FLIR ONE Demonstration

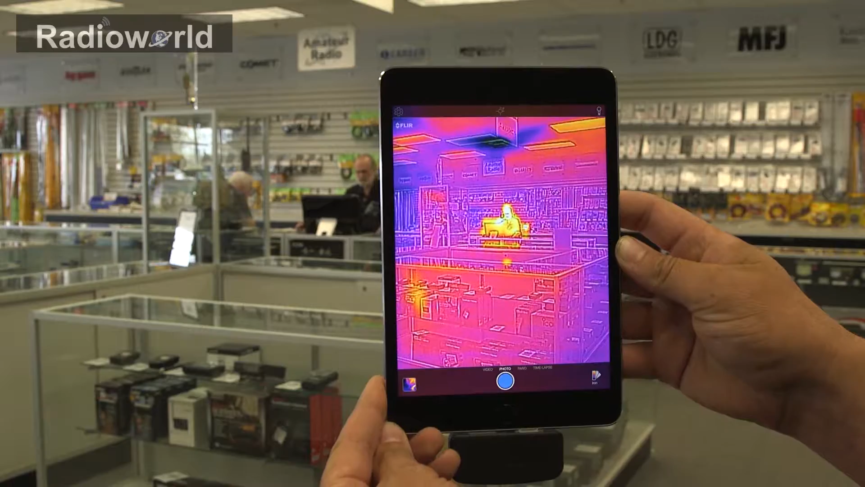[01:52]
If you look straight above his head on the ceiling you'll actually see a cold air duct coming in with our air conditioning on and the fluorescent lights have the the warmer heat signature for them. Okay, so here's another example taking a look at some electronics that are hot.
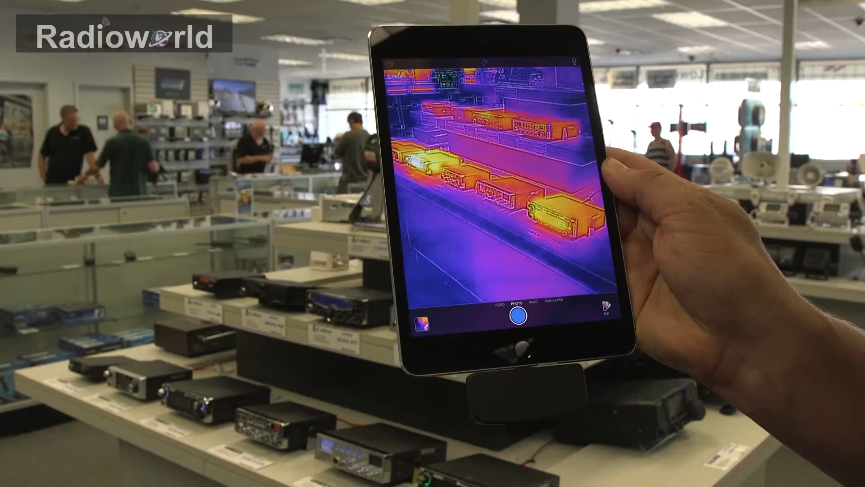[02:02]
We've got some CB radios along the bottom row of our display. The one on the far right and then the fourth one in from the right you can see definitely a lot hotter than the other ones.
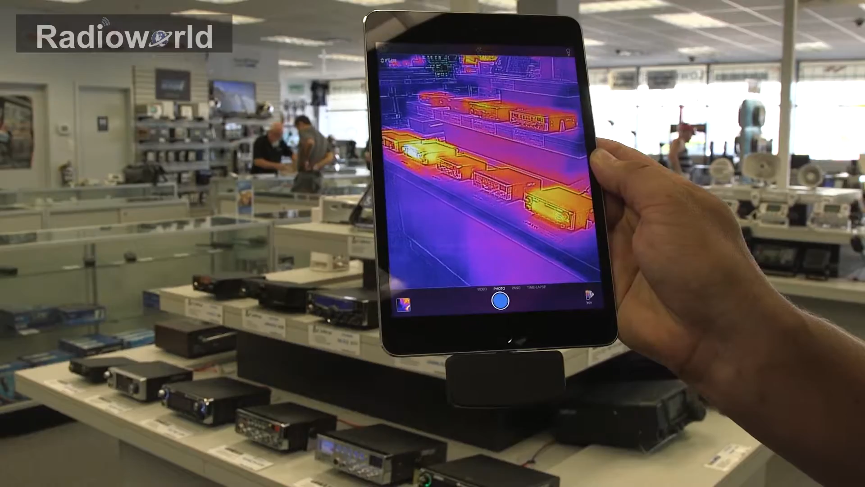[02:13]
So one cool feature on the app is the ability to record your images.
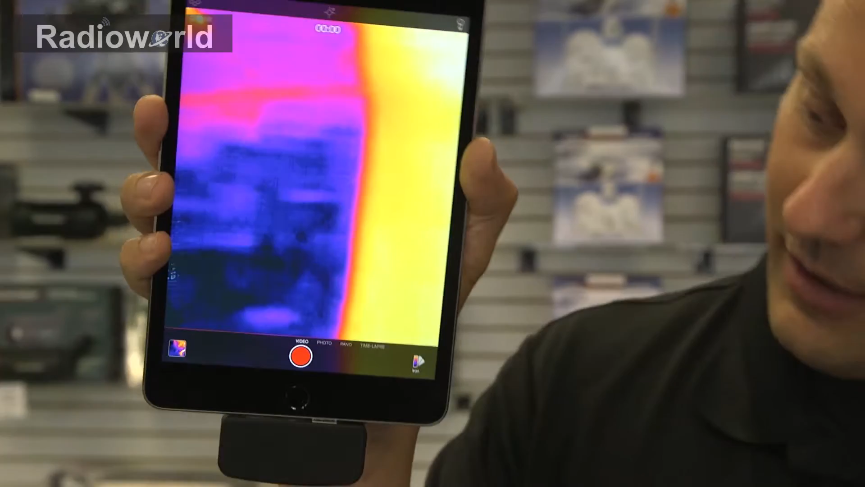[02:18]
You can record them in video, you can swipe across, do photo, do a panoramic photo and then do time-lapse as well.
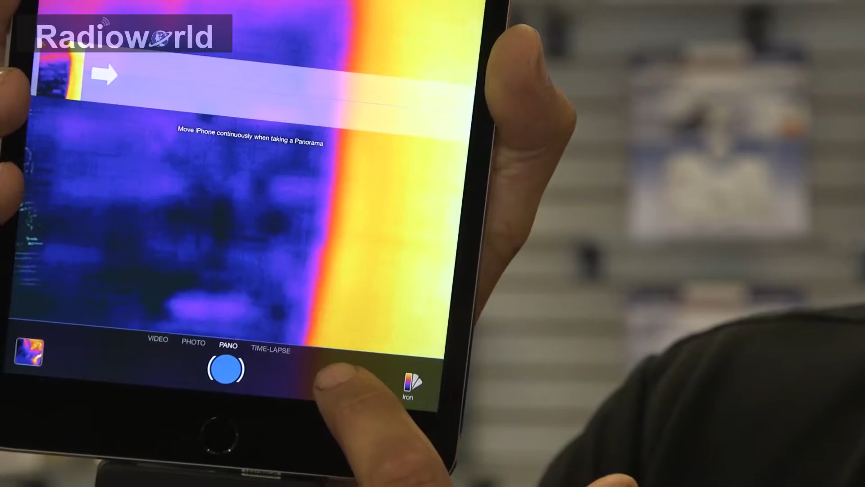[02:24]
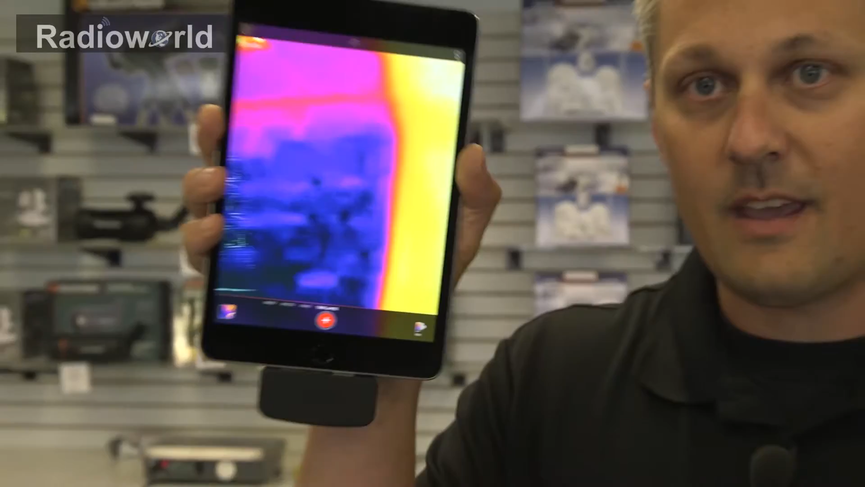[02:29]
Okay, and one other tip I can give you. When the camera's on the bottom it's a lot harder to use than when the camera's up on the top.
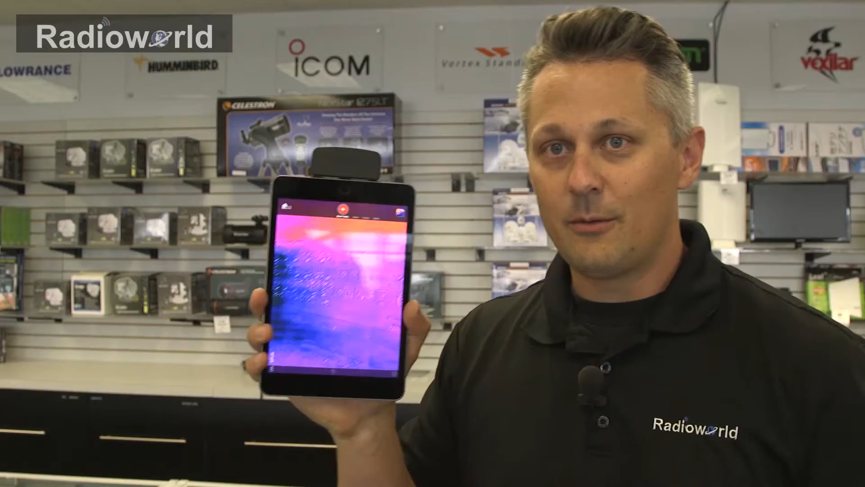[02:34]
So run it that way and you'll have a lot greater success with it.
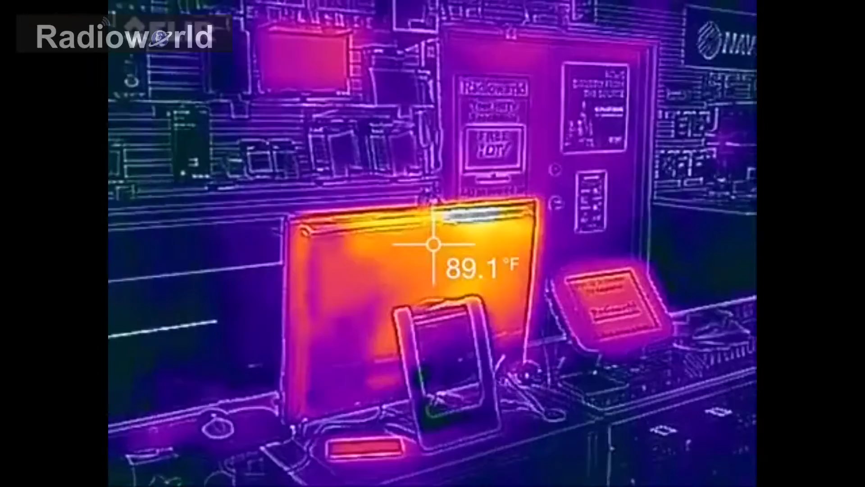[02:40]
On screen: spot 89.1°F
So one of the features on this app is the ability to allow you to see what temperature the different colors are and as you can see as I move that around in the center there,
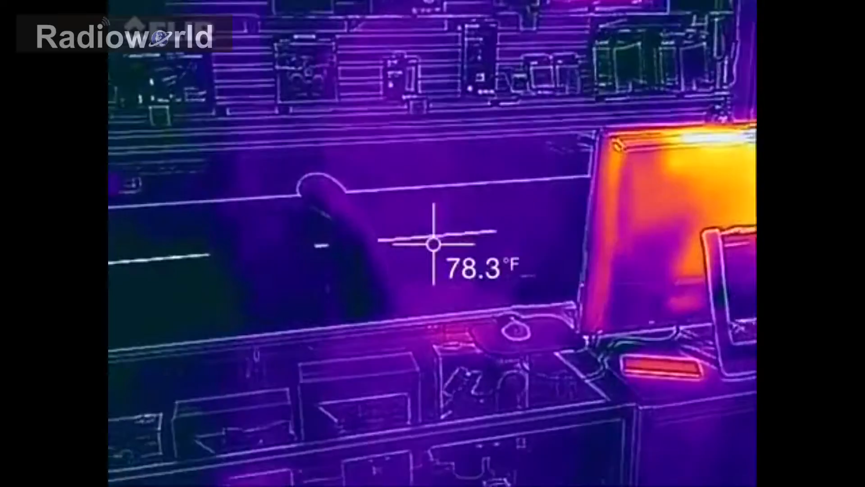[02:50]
On screen: spot 78.3°F
move to colder items, temperature drops. When I come back to the computer right where the fan is, you know, over a hundred degrees.
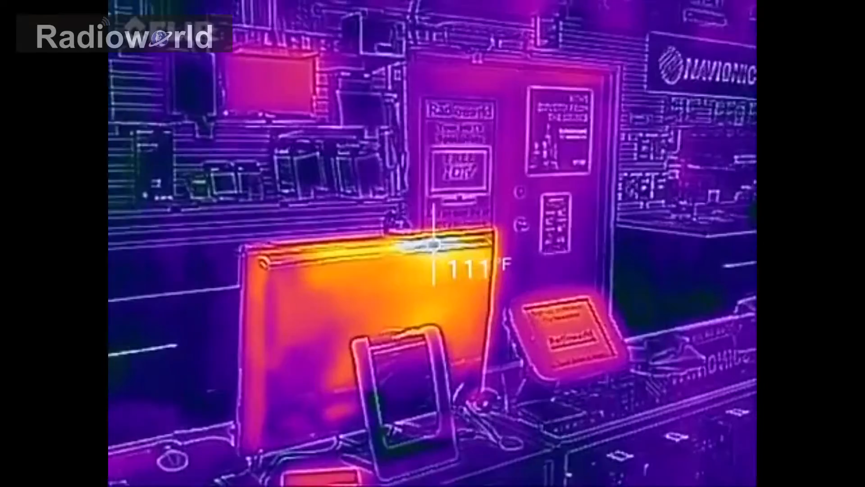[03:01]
On screen: spot 111°F
You can change that between Fahrenheit and Celsius as well. So we also have the ability up here to change the color palette
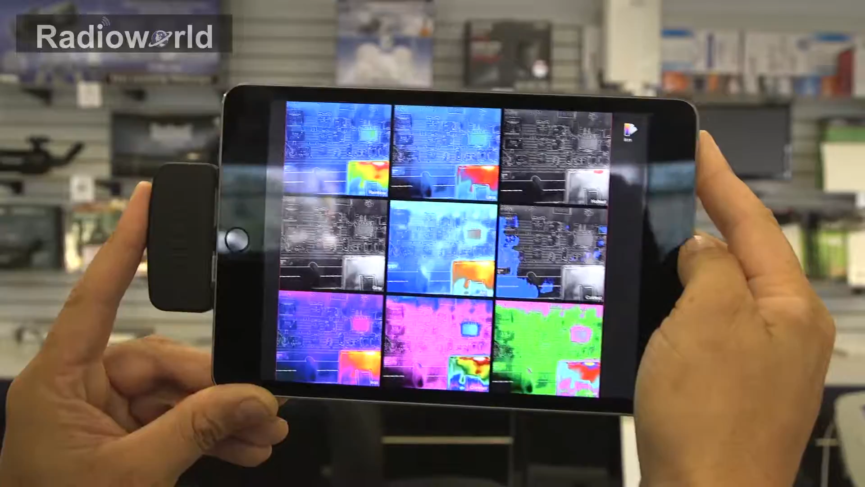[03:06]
and it gives you a nice preview when you're picking your palette.
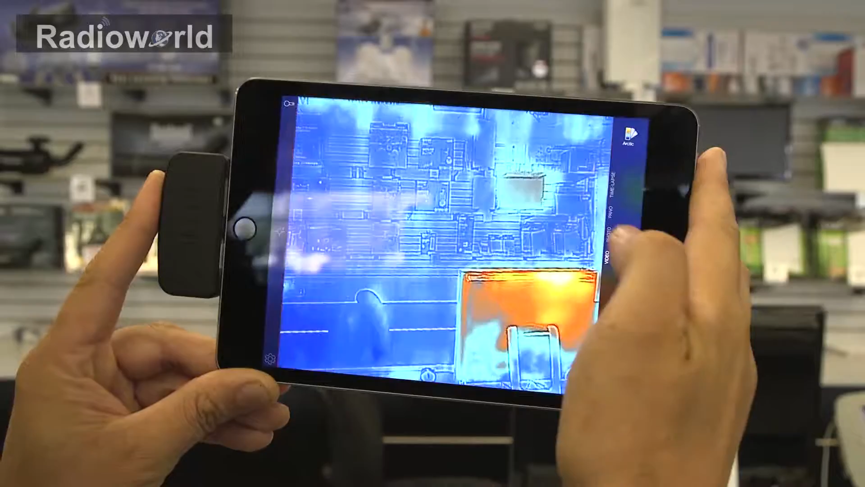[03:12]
So you can see with these different palettes, hot will be one color and then cold, you know, another shade. So just all depends on what's going to be easiest for you to recognize.
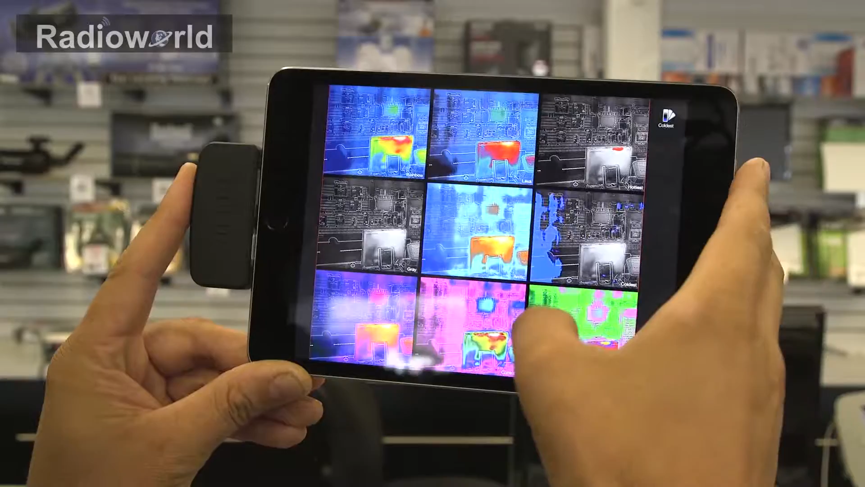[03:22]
My testing I found that this one works the best. So the FLIR ONE has its own internal battery so you don't have to worry about it drawing your phone battery.